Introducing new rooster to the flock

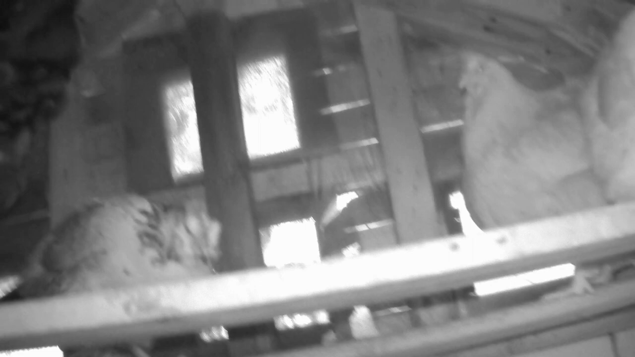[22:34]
Oh, there's Rooster. So it looks like they're doing all right.
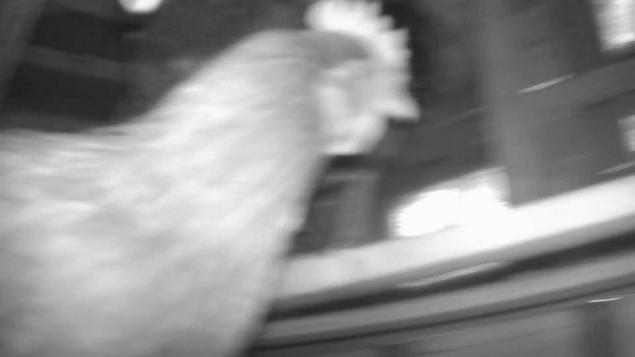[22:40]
They're all up in the roosts.